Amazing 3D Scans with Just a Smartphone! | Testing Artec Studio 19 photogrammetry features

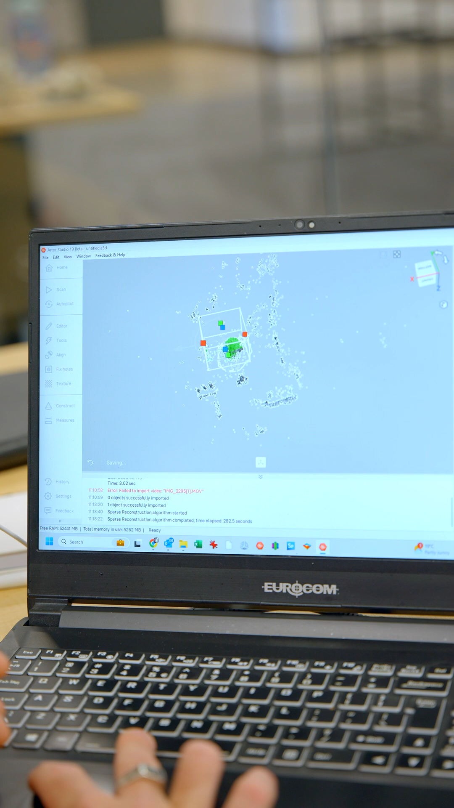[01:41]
Obviously, it's seeing a lot of stuff outside of the frame. This is super common in photogrammetry.